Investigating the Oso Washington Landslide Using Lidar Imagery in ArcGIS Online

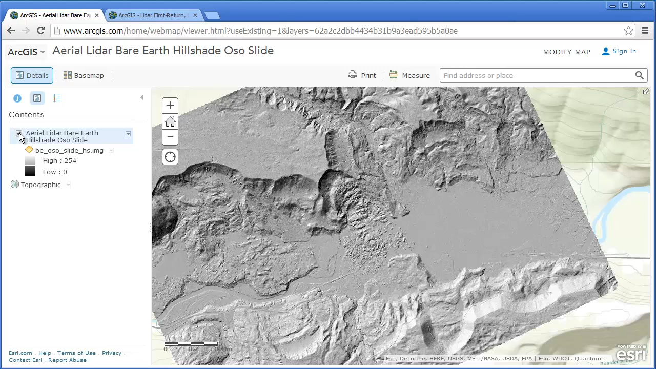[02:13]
Right there, and you can see the debris. Now, it's interesting because LIDAR imagery can be gathered rather quickly, and it results in a very accurate image of the earth's surface. So you can see that this stream was undercutting, but now we've got even further up the slope here, this devastating event.
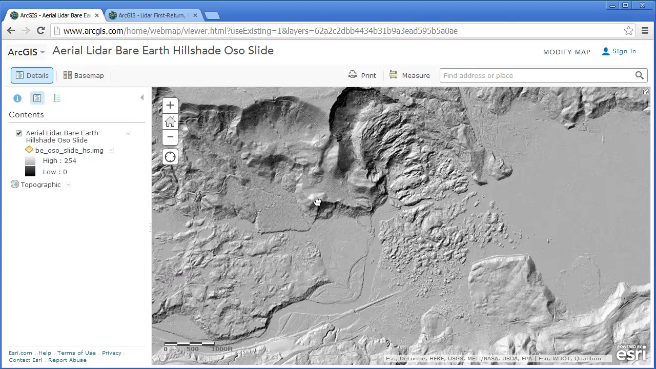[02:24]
So take a look at this aerial LIDAR bare earth hillshade. But also, there is something called the LIDAR first return from the slide area.
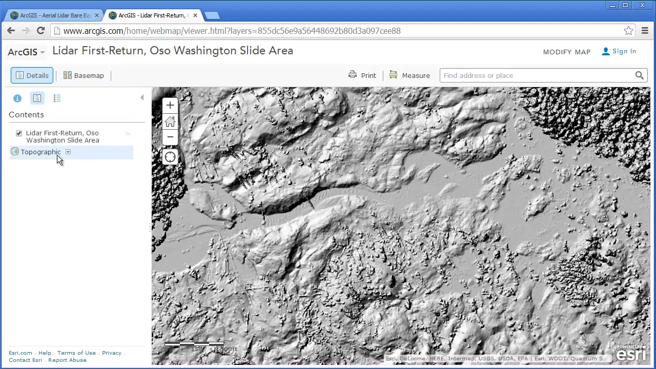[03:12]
Also, since it's inside ArcGIS Online, you can change the base image from, say, a topographic base. Let's change it to an image base. Now this image is going to be, of course, before the landslide.